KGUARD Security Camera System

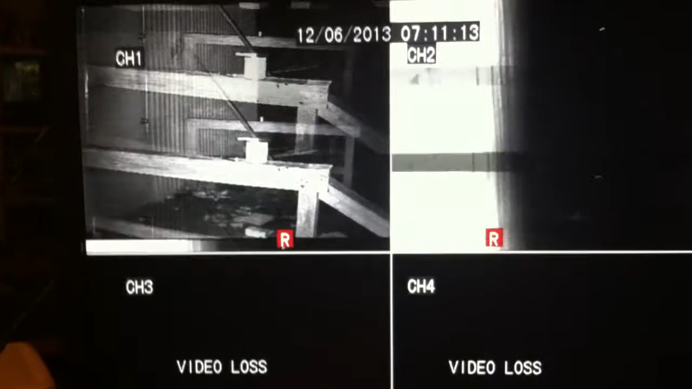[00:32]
but I hooked up these cameras to the old DVR that was replaced. And these exact cameras
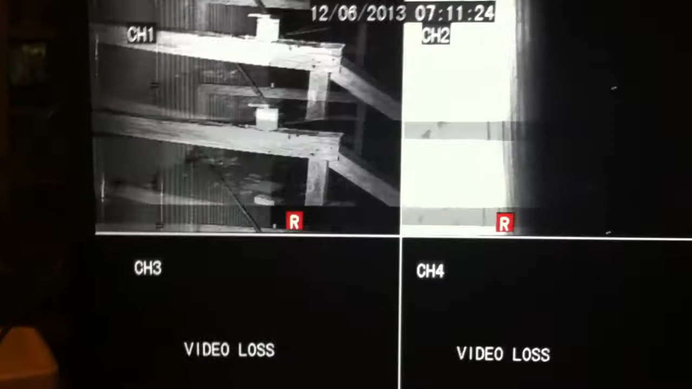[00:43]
are their perfect crystal clear video without any of this going on on the old DVR.
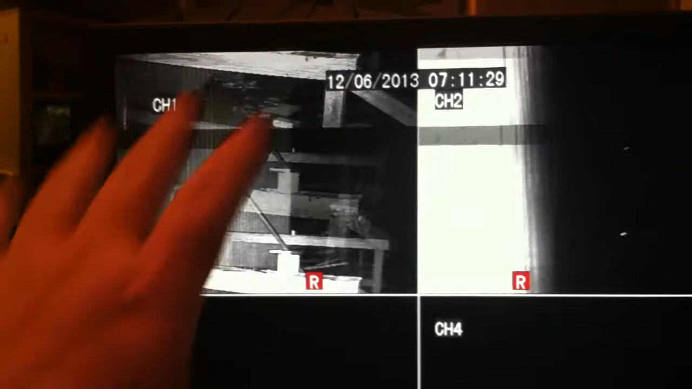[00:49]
So, what I'm looking at is better cameras,
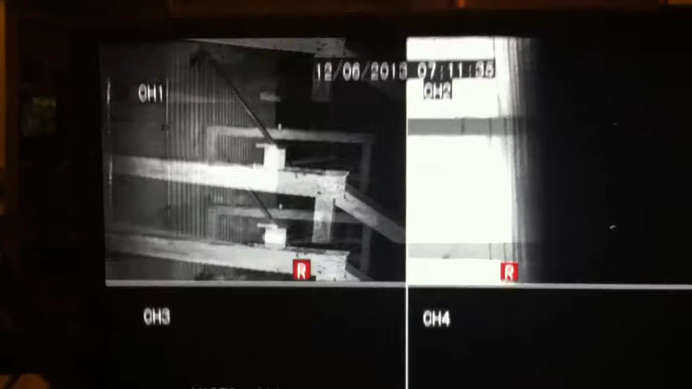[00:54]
for now anyway, yet the DVR does not seem to work properly.